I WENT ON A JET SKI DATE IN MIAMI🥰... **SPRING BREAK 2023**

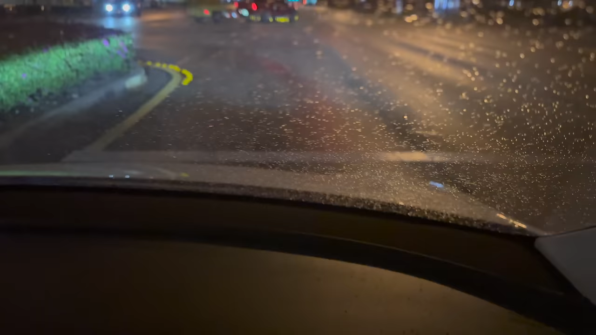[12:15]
This line, that's that line, bro. And then it has the lights. It has the lights, bro.